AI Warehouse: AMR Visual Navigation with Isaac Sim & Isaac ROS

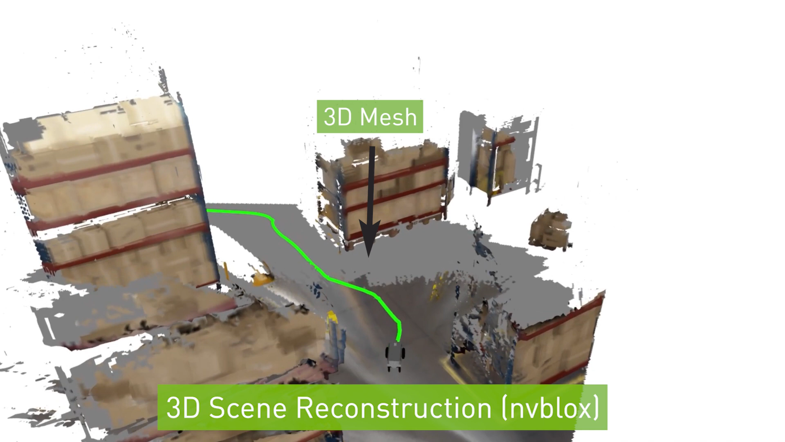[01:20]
Robots must also be able to discover obstacles and obstructions on their own. NV Blocks, also released as part of Isaac Ross, uses RGBD data to create a dense 3D representation of the robot's environment.
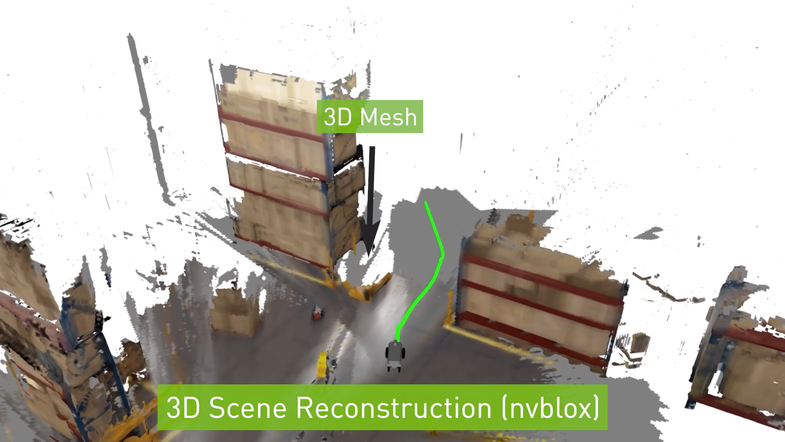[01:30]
This includes unforeseen obstacles that could cause a danger to the robot if not observed in real time.
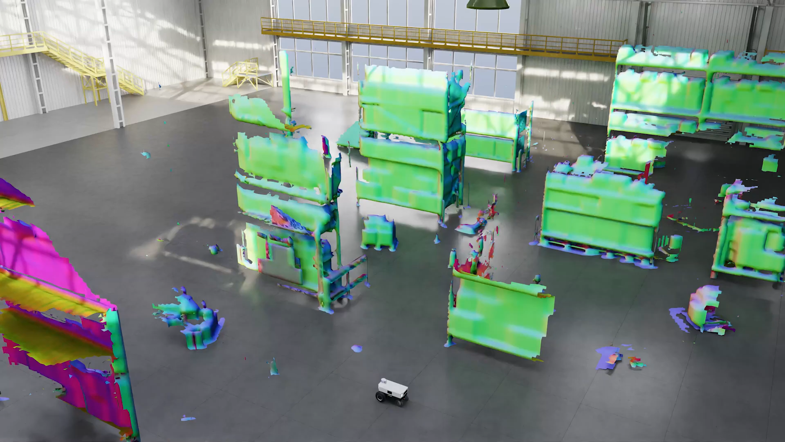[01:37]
Here, we show the onboard reconstruction matched against the real geometry of the simulated scene.